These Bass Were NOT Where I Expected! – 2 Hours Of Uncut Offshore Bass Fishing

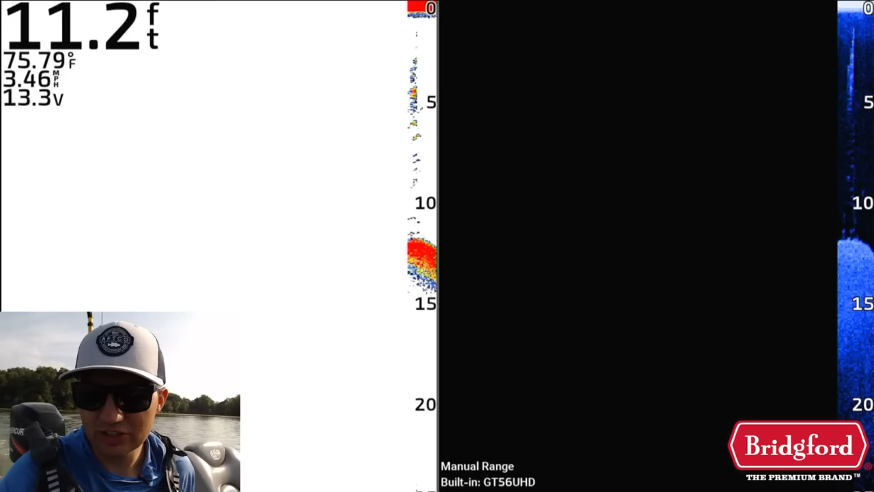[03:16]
On screen: depth 11.2 ft, water 75.79°F, speed 3.46 mph
And it doesn't look like a very big one, but there's also a few more potential fish
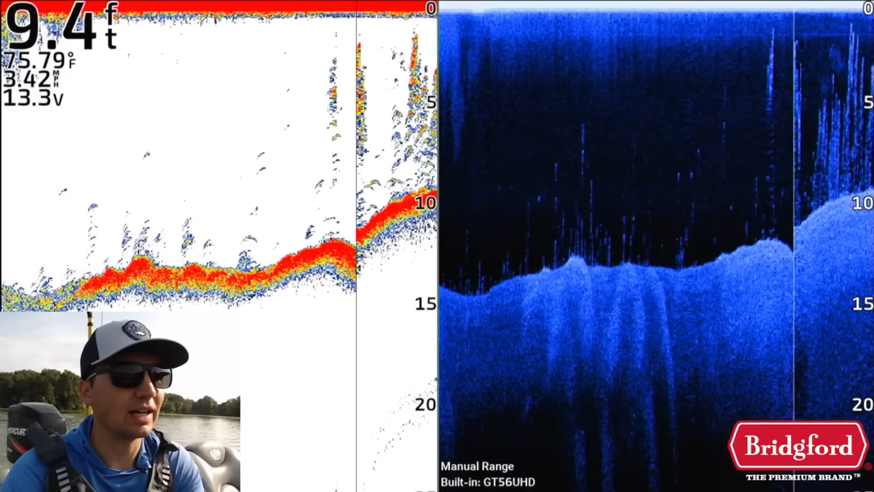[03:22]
On screen: depth 9.4 ft, water 75.79°F, speed 3.42 mph
that I kind of graphed earlier that may be in that little patch.
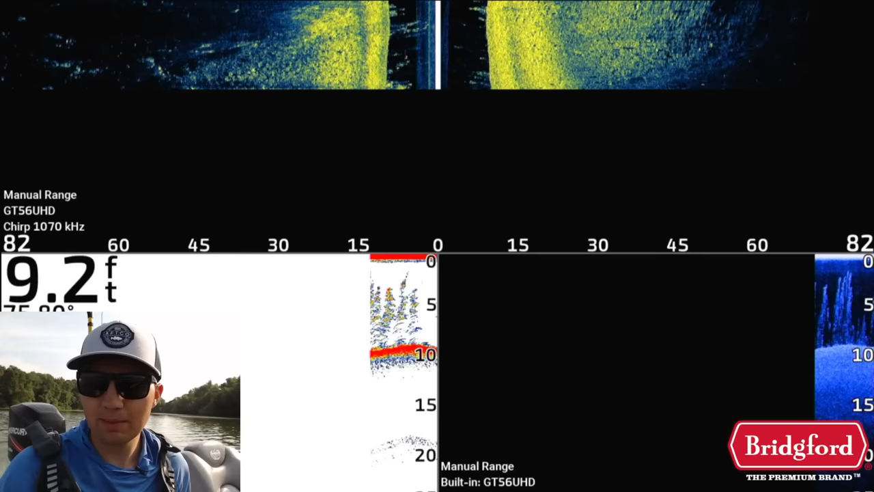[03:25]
On screen: depth 9.2 ft
Again, I'm not seeing anything that jumps off the screen right off this minute.
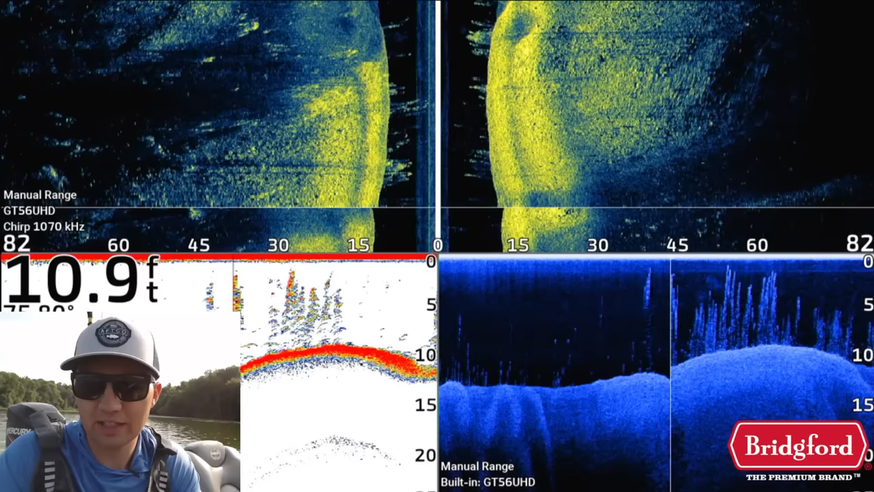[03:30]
On screen: depth 10.9 ft
I'm not seeing like a pile of fish or a bunch of bait. So I'm gonna kind of keep in mind that I saw a couple of dots out here in that like 15 foot of water on the edge of that grass,
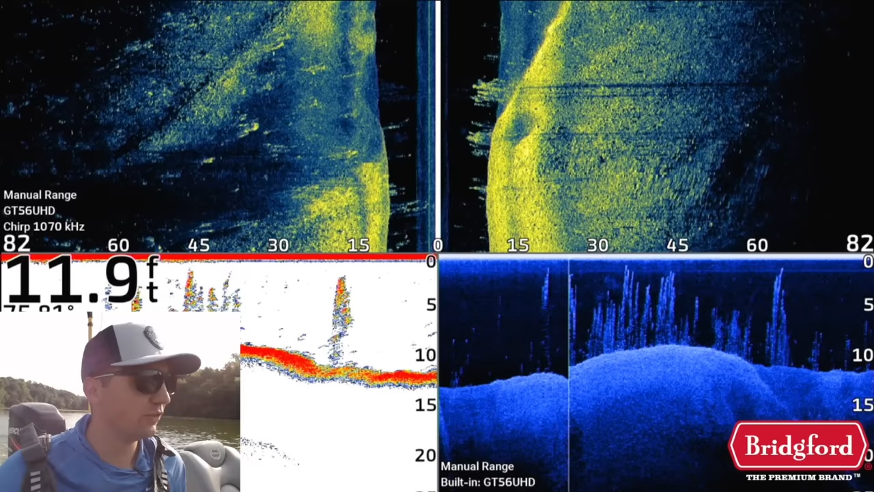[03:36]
On screen: depth 11.9 ft
and I'll at least keep that in mind. But I'm not going to stop before I know for sure I'm dealing with a group of fish,
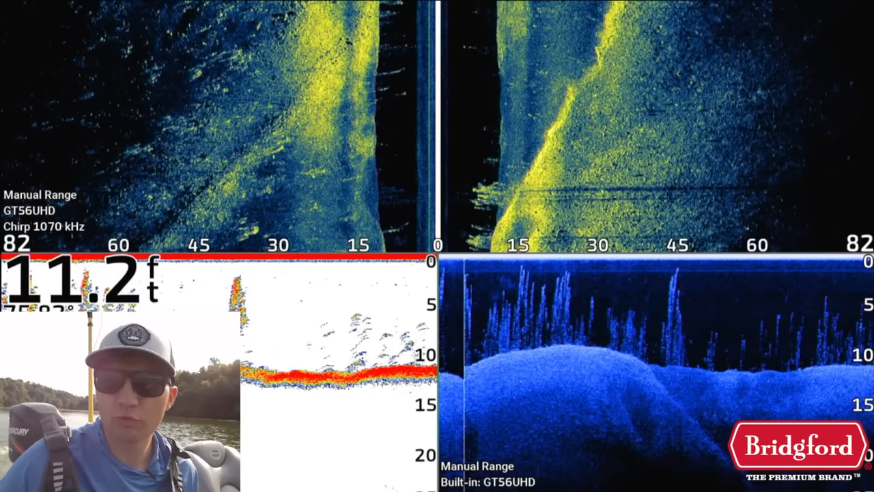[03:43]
On screen: depth 11.2 ft
and hopefully that'll be pretty apparent on the screen here.
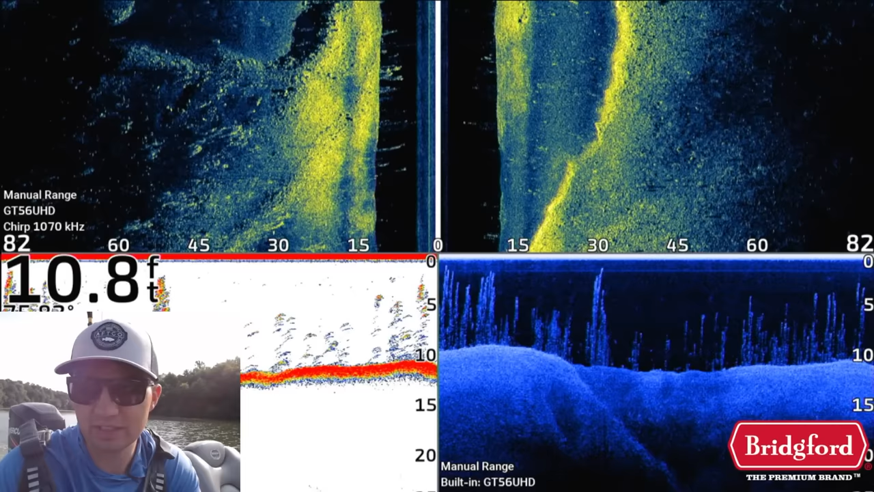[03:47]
On screen: depth 10.8 ft
Now, we got something interesting here. We got on the side imaging a really nice break from an old road, and you can see that there's grass right on that break or that edge.
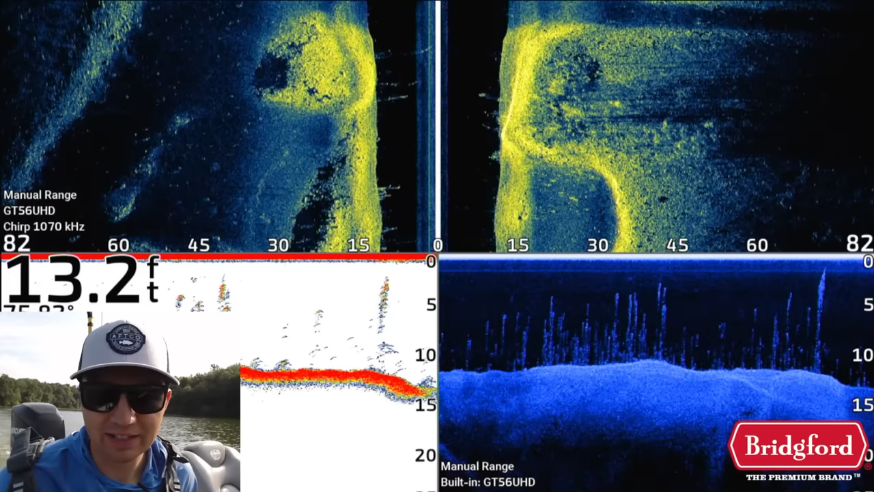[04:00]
On screen: depth 13.2 ft
That is a great spot for bass to group up this time of year, and you can see there's actually a little ditch or a drain that's coming up on the side imaging too.
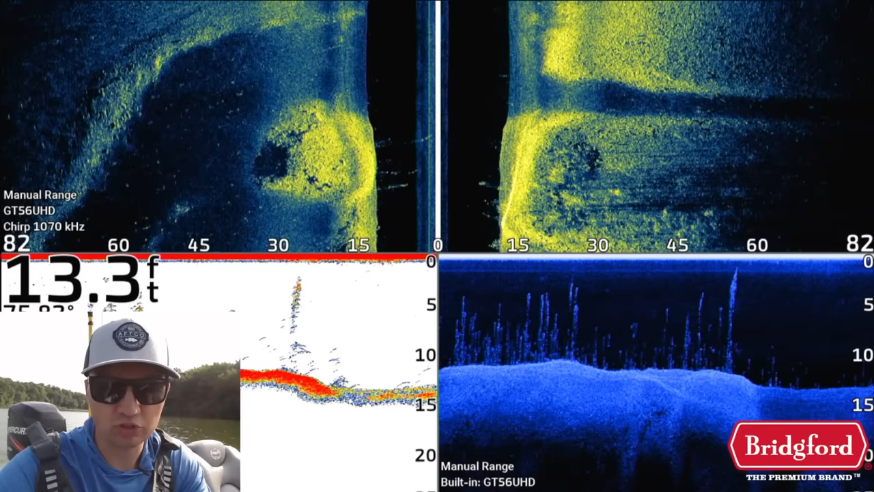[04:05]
On screen: depth 13.3 ft
Really good looking stuff. Not necessarily seeing a pile of fish or anything around,
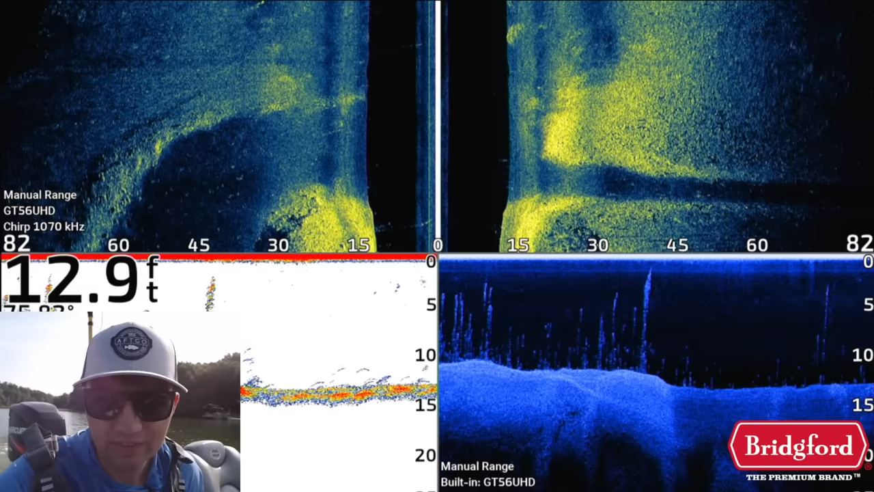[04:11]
On screen: depth 12.9 ft
but that doesn't mean too much because it could just be balled up in that grass. But just again, trying to get a general sense, I might come back and recheck that area, refish it, depends if I start finding fish in the same depth zone.
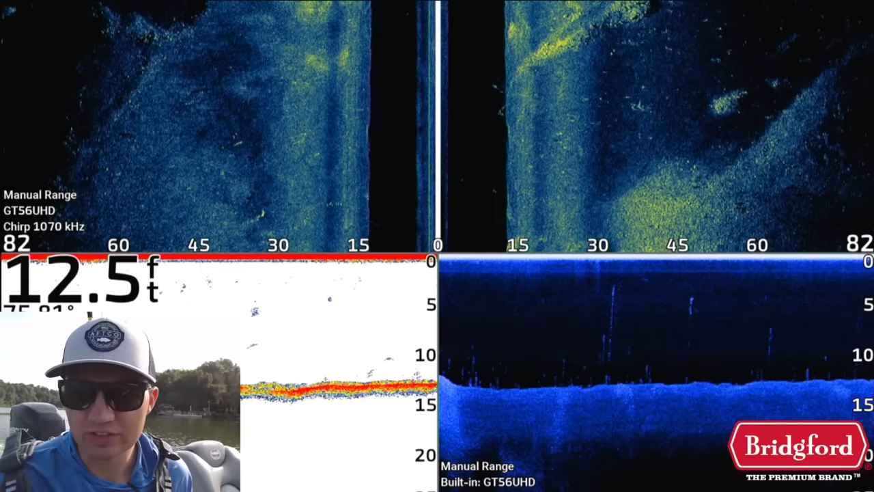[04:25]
On screen: depth 12.5 ft
You can see some nice rock cover out to the right of the boat. On side imaging, we have another little kind of random cut in, which is kind of interesting. To the left side of the boat, kind of like an old roadbed that runs out here.
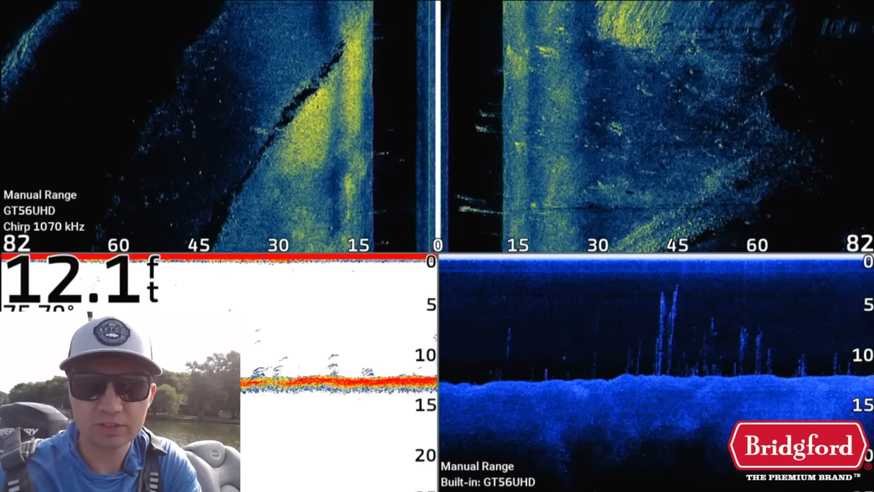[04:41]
On screen: depth 12.1 ft
I'm gonna spin the boat kind of hard because I know it gets a little bit shallower here, and I actually see some grass up ahead of me. And I'm just gonna make a kind of hard cut right through here.
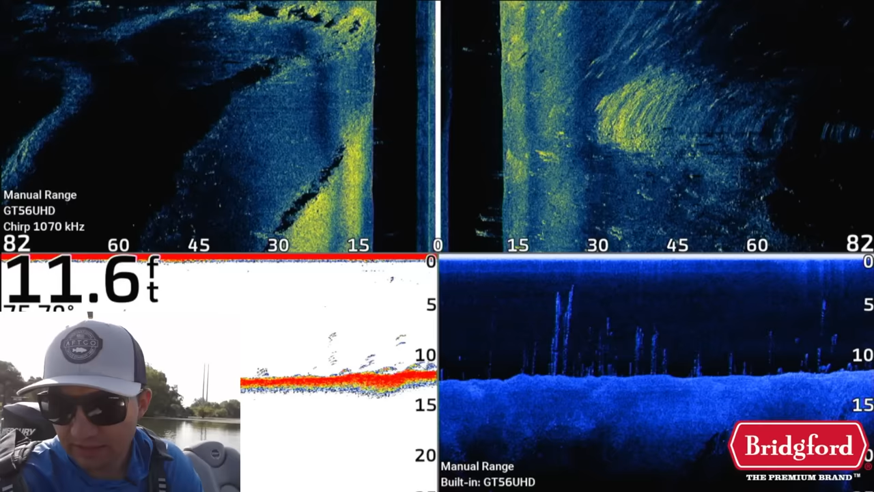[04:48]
On screen: depth 11.6 ft
You can see that there's a bunch of grass right on the edge,
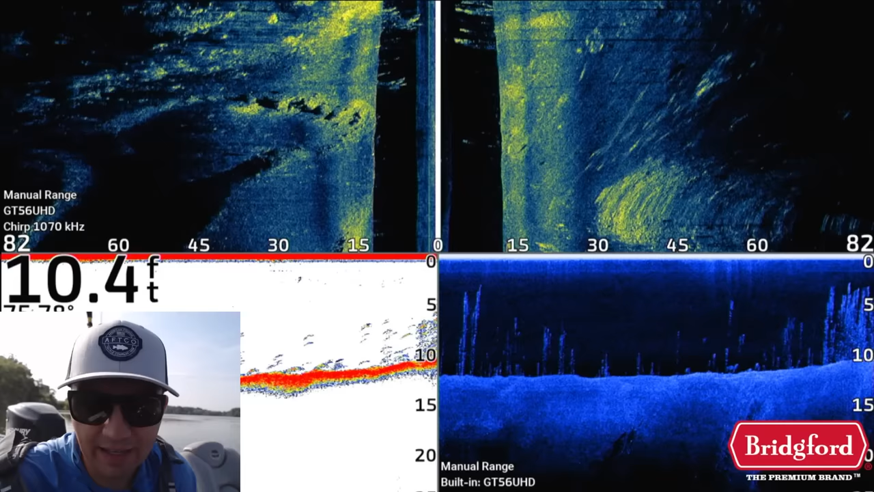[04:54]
On screen: depth 10.4 ft
and there may actually be a couple of fish potentially on that down imaging that I saw.
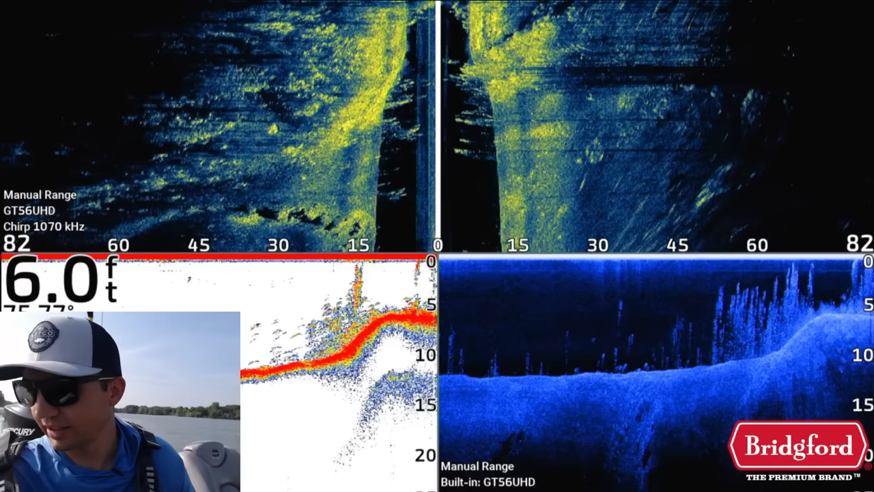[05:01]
On screen: depth 6.0 ft
We're now kind of up in the grass. That's a nice little drop right there.
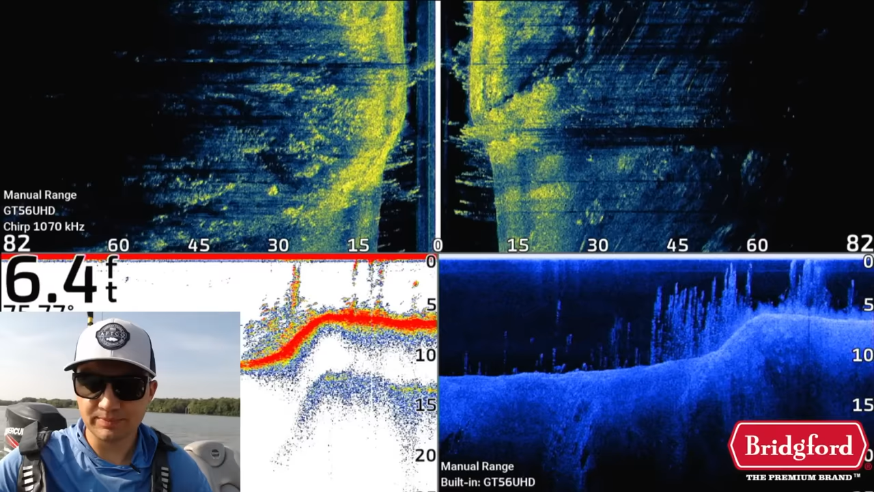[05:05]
On screen: depth 6.4 ft
That's a nice little hard edge. I'm actually gonna mark that just in case because that does look pretty interesting.
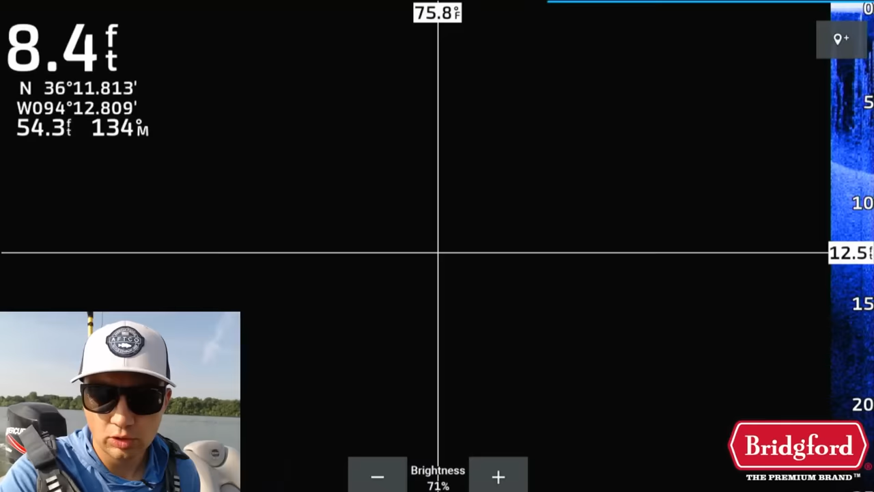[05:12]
I'm not going to get too worried about it,
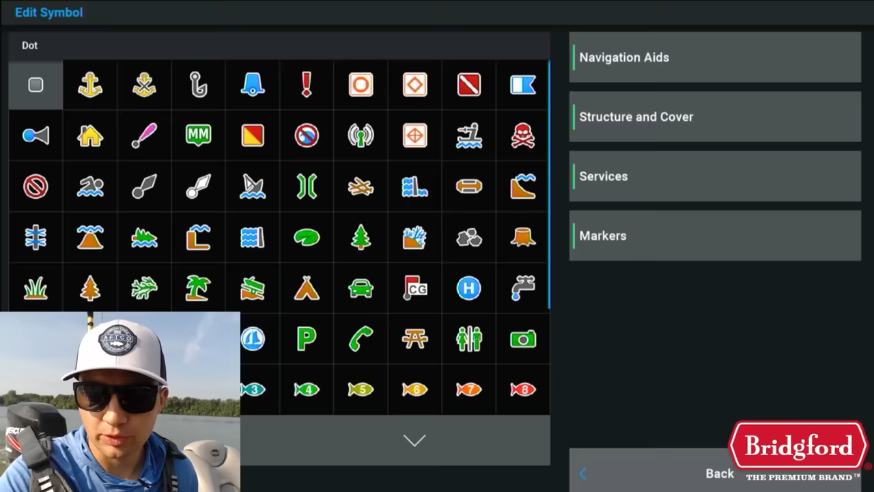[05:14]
but I'm gonna mark that with a grass symbol just so I know that's the edge of some interesting grass.
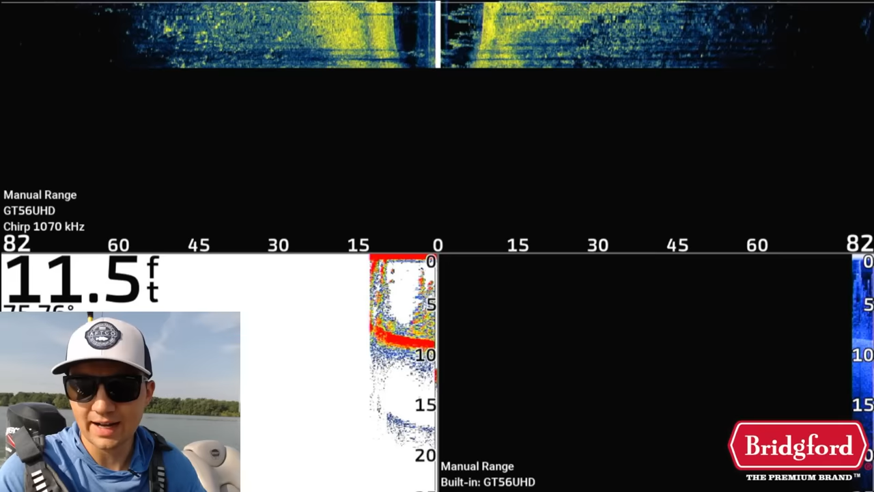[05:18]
On screen: depth 11.5 ft
On that hard drop, there's some potential few fish right there.